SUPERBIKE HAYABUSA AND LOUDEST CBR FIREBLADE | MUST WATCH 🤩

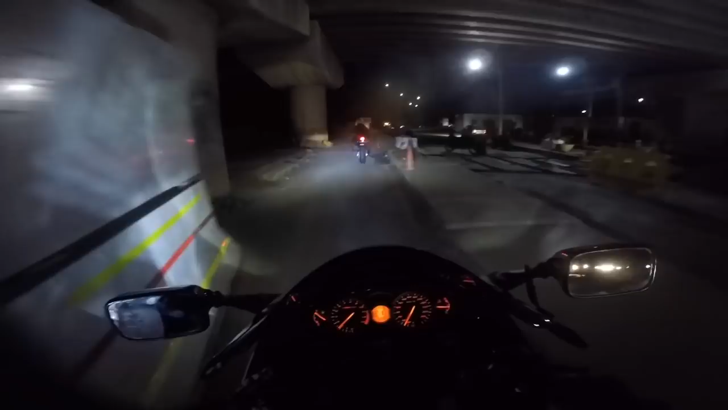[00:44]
दैट बुजा बाय राहुल जो स्क्रीन पे आ रहा है। तो चलिए करते हैं व्लॉग। दैट्स BMW सनारा एंड दैट्स CBR, दोनों में मतलब नेक्स्ट लेवल वाला एग्जॉस्ट लगा हुआ है, एक्रोफोबिक है और वाला कस्टम वाला है।
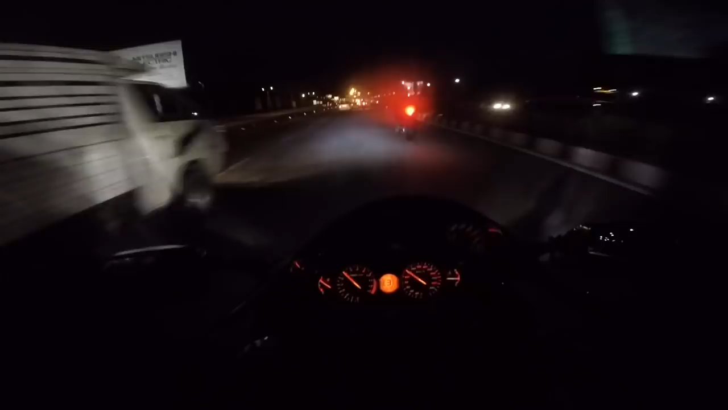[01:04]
क्या चलाते हैं भाई साहब, वाव खतरनाक वाला रोड है यार, वाह comes Buza, then comes Harley, then comes one more Harley,
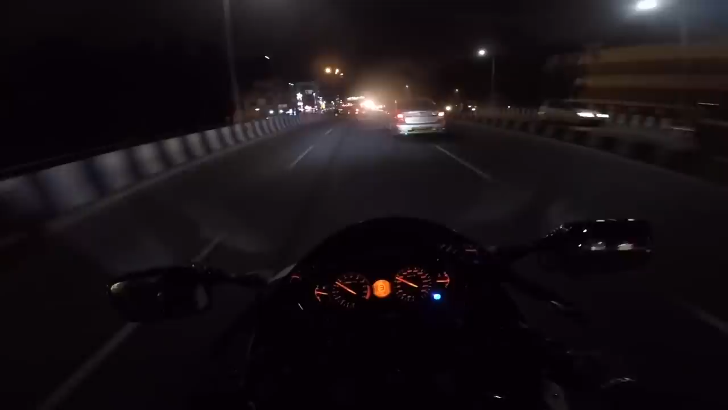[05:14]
chasing the loudest CBR man, I'm telling you.